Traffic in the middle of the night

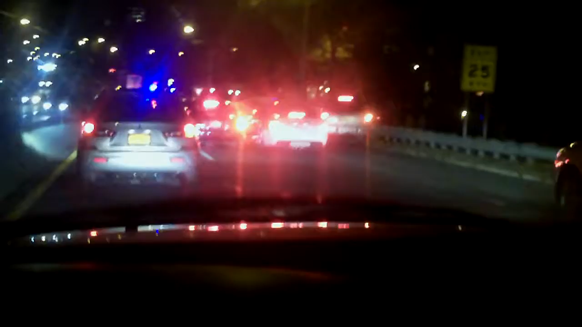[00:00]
On my work. Way to work. October 28th, 2010. Looks like another truck got into an accident. We was just standing still in traffic. It's finally moving again. I'm going to let a couple of people in. Hell yeah. I'm letting you in, ass. I don't know why, but we just had a standstill.
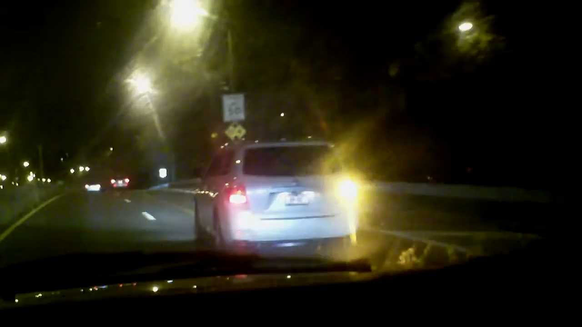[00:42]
Oh, nothing exciting to see. Still on time. I was hoping it wasn't going to be too long of an ordeal because definitely low on gas. Definitely don't want to fill up until tomorrow or something.
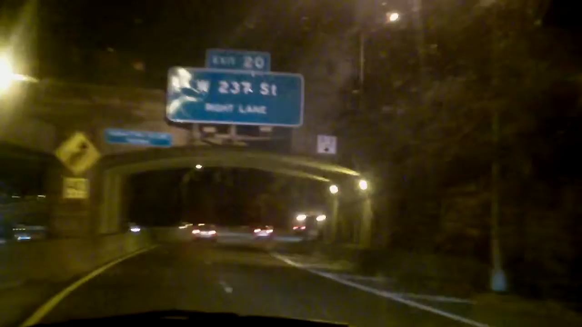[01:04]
So, to stay on my budget, I like to just fill up once per week so I can know exactly how much I'm spending in gas. Alright, back to concentrating on the road because it's dark and I can't see shit because of all the glares.
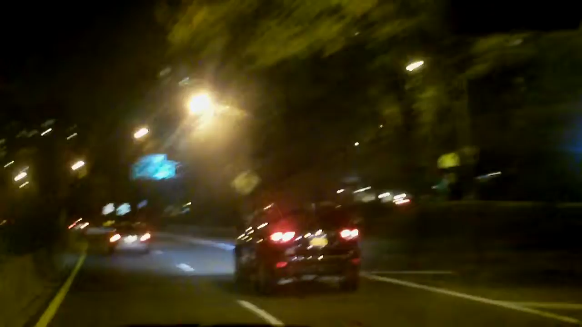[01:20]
All I do is look for the white lines. Sometimes you can't even see the white lines on the road, especially when it rains. Tonight, we're supposed to be getting freezing rain, some snow on foot. So, let's hope it don't come while I'm at work because I'm going to definitely have to drive in it. But, you know, New York is usually on top of their game when it comes to clearing off the main road. And I got this big all-wheel drive truck.